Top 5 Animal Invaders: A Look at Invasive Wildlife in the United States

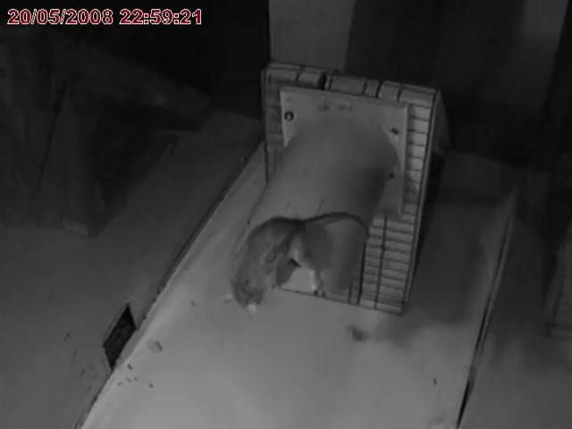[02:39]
A recent study conducted by Wildlife Services scientists at the National Wildlife Research Center's Hawaii Field Station led to the development of a new rodent-proof nest box.